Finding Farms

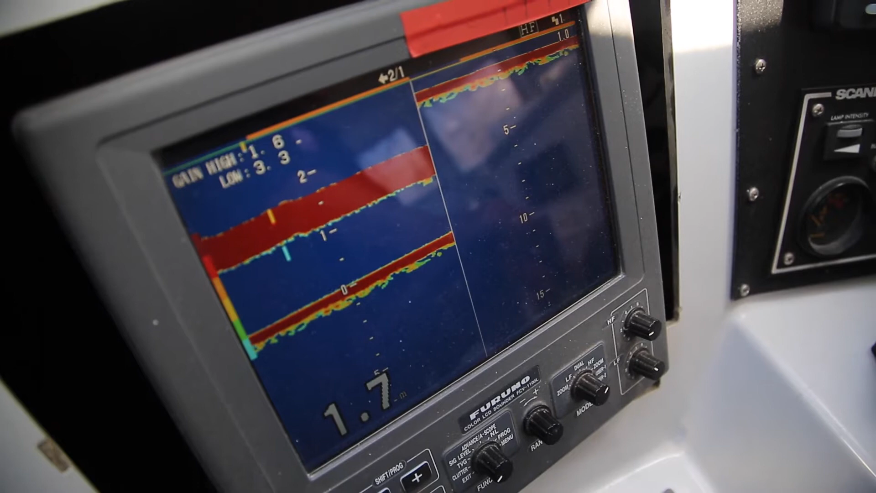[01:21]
On screen: depth 1.7 m
We use a sounder to read the bottom so we can set the pots.
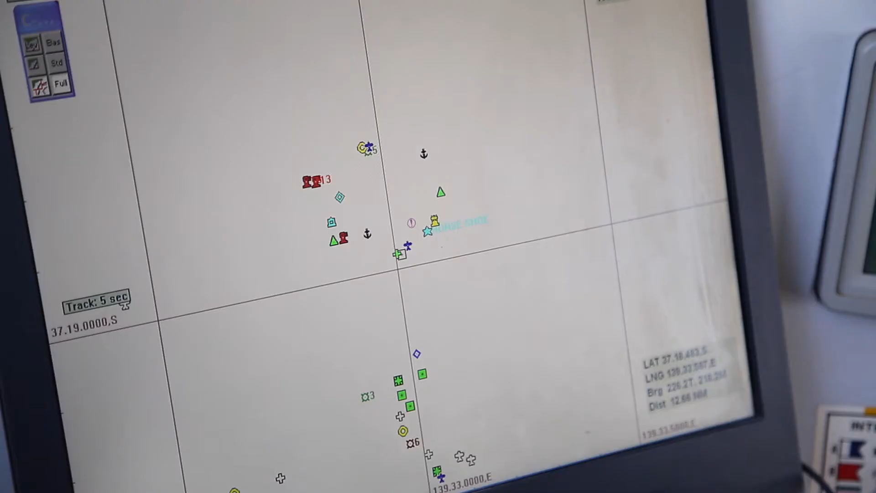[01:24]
Every pot gets marked onto a plotter, which is GPS.
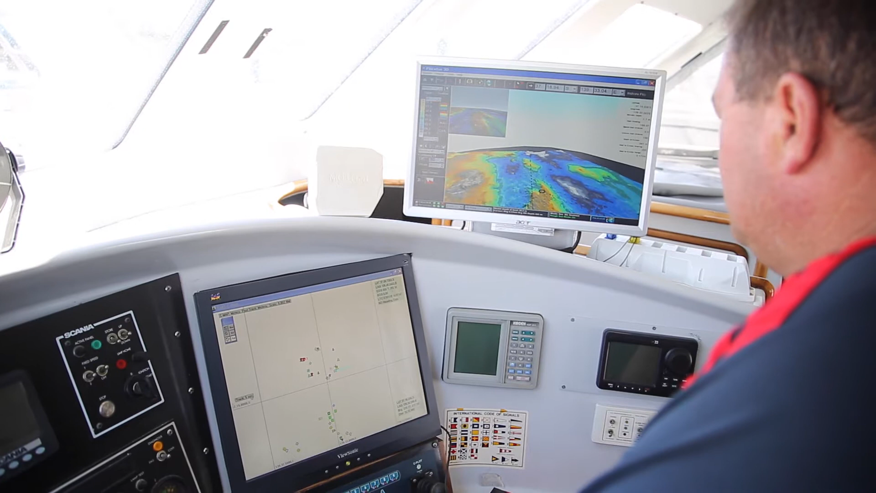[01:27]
We also have a 3D system that shows up the bottom and then as each pot's pulled we have to mark it onto an iPad.